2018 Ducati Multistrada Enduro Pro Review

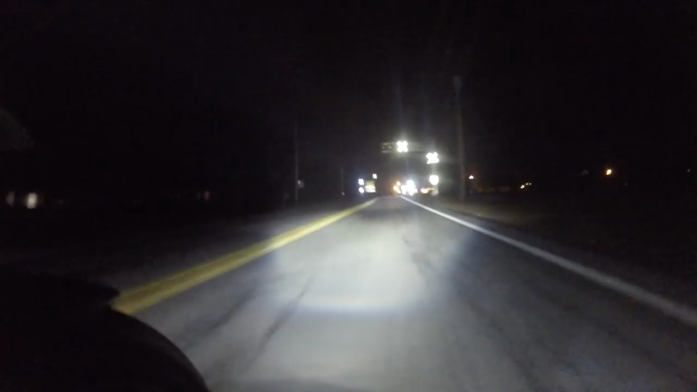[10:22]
you can see there's a definite difference there i'm going to take it back to low and now i'm going to turn on the auxiliary lights and wow does that light stuff up there we go those are the auxiliary lights and the high beams on all at the same time once i get the opportunity and we get on some side roads here we're going to see how the cornering lights work as well i'm going to kick off the auxiliary lights oh yeah i do see if you look over to the right see the cornering light kick on
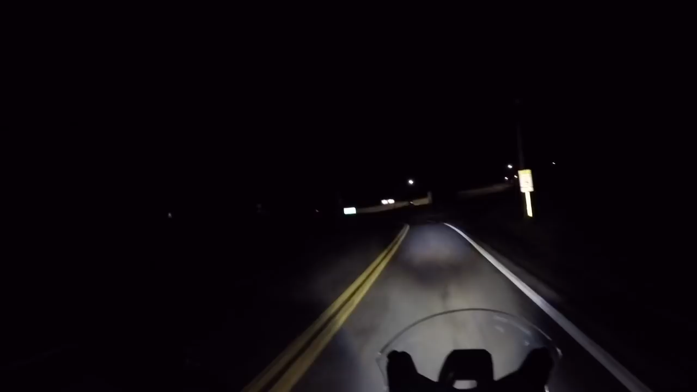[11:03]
see if we see it when we lean it over here to the left yeah you can see it light up as you can see the cornering lights do what they're supposed to i still think they're a little more novelty than necessity but with the auxiliary lights on here this easily makes this the best lighting setup i've ever ridden on a bike straight from the manufacturer